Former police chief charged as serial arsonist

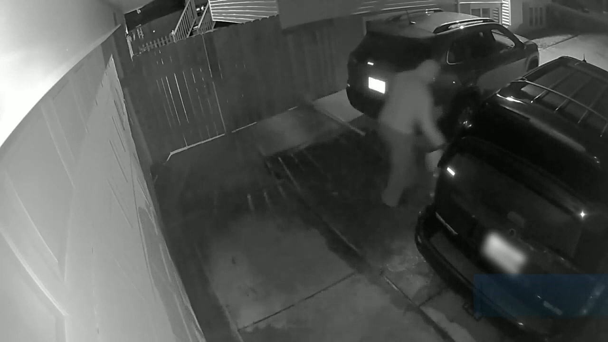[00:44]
Now take a look at this video which police say shows the former police chief dousing the home of the man who succeeded him on the force and then setting the house on fire.